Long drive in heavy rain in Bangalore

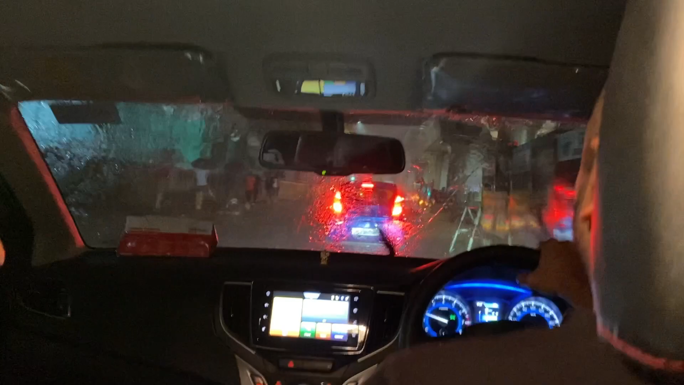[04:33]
जैसे वास अभी हम लोग है नाइस रोड में और बहुत जोर की बारिश हो रही है और सामने कुछ भी रिखाए नहीं दे रहा है